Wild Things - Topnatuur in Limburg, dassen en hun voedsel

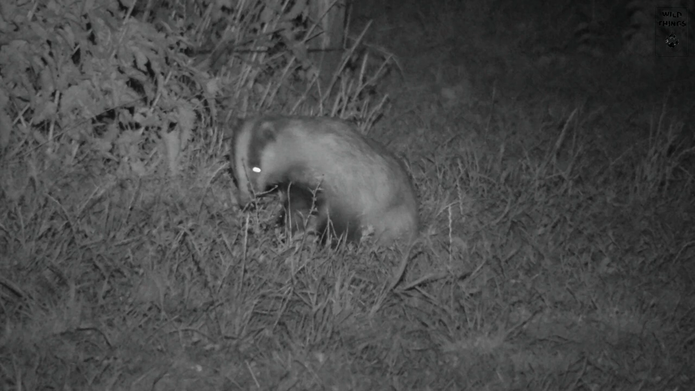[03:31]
Een das kan tot enkele honderden regenwormen per nacht naar boven halen. Maar er zijn maar een beperkt aantal wormen per veld. Daarom trekken de dasse er meestal in een eentje op uit als ze op pierenjacht gaan.
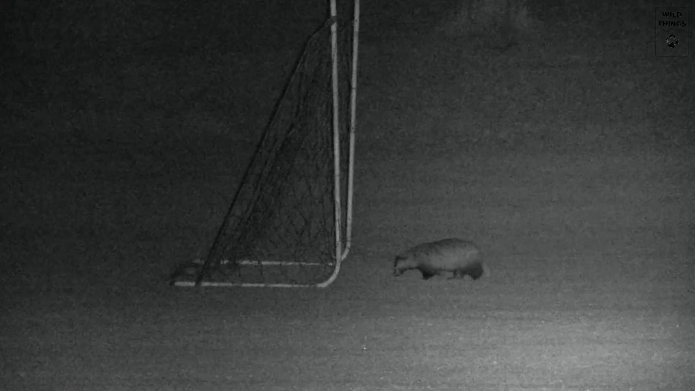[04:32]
Urenlang kan de das geconcentreerd bezig zijn met het zoeken naar wormen.